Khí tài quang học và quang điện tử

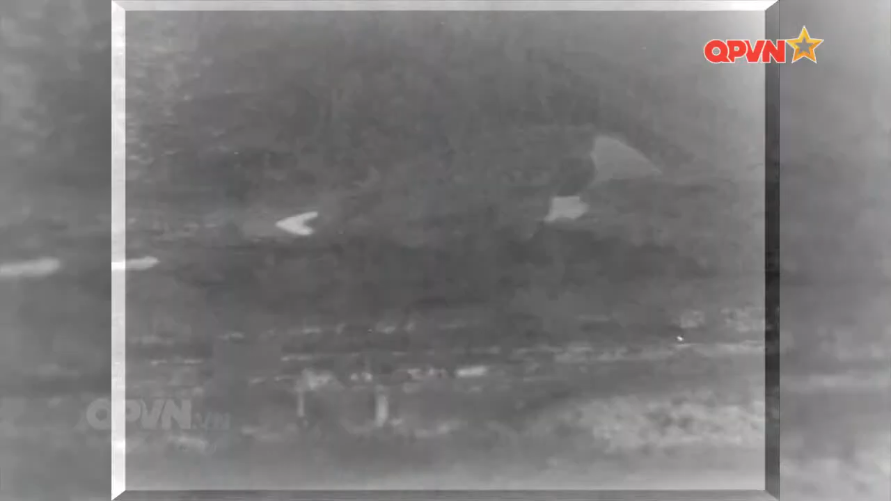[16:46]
Khối ống kính gồm một ống kính ngắm đêm khẩu độ lớn làm việc theo nguyên lý khuếch đại ánh sáng yếu thế hệ 3 hoặc 2 cộng và một ống kính ngắm ngày.
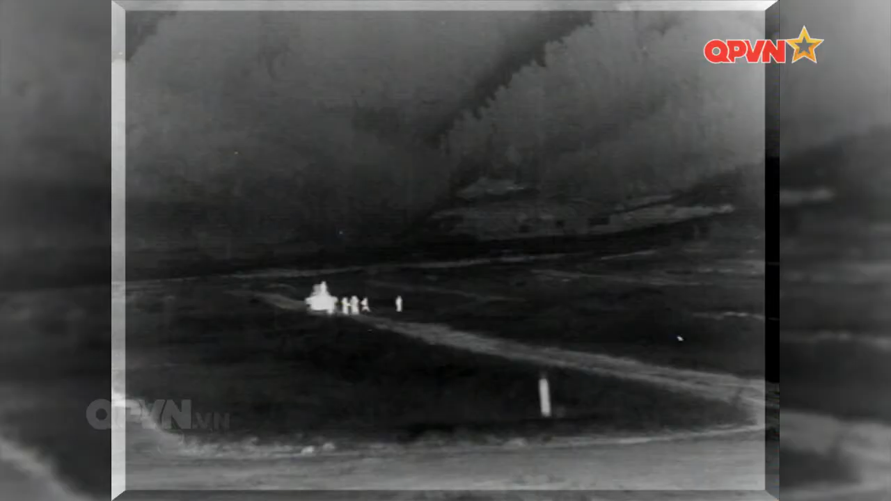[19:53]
Kết quả thu được, cự li quan sát trên thực điệu của thiết bị trong đêm tối đạt tới 1.500 mét.
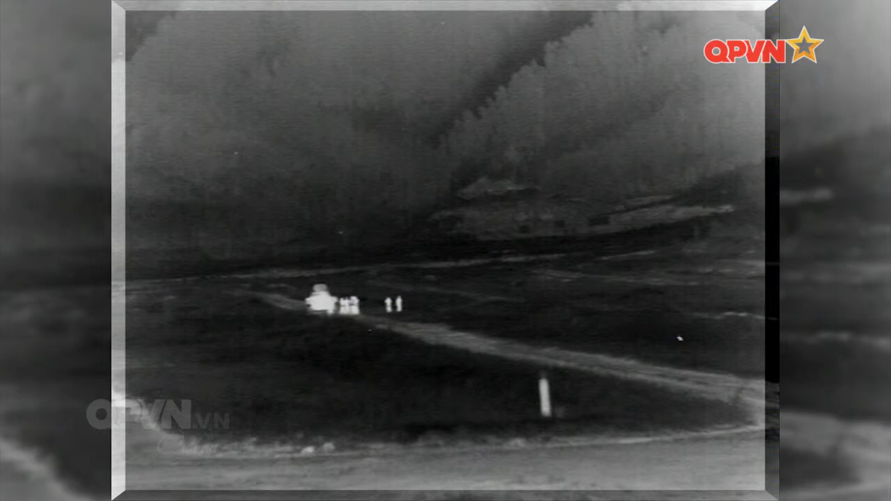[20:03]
Hình ảnh quan sát trên màn hình trực quan, pháo thủ dễ dàng thao tác kết quả bắn đạn thật, đáp ứng tốt các yêu cầu về độ trúng và độ trụng.